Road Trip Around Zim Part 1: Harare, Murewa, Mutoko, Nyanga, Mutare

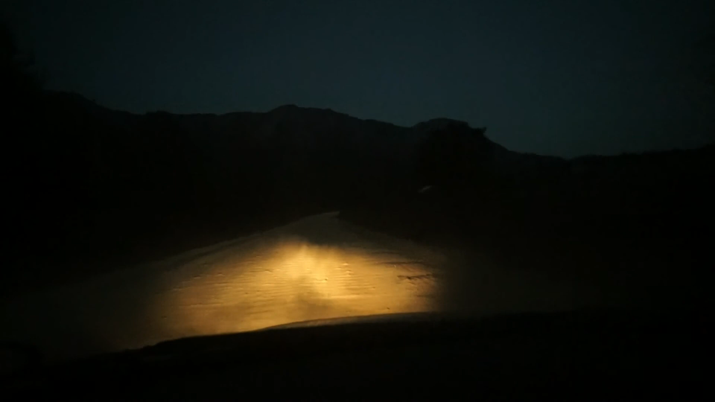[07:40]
Still in the dust road. That's not yet to go. But I had a Ruiza.